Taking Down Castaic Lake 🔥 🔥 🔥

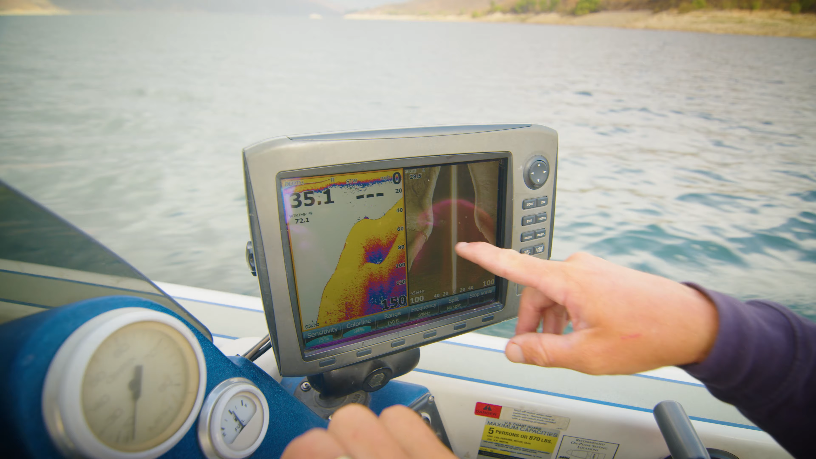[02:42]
We saw some birds start to die even before the fish started. These schools of stripers have cruised these ridges and try to back this bait up against the flat spot. And if they could push it up higher, that's when you get the boils, which we saw earlier. We might have another boil like that. That was epic.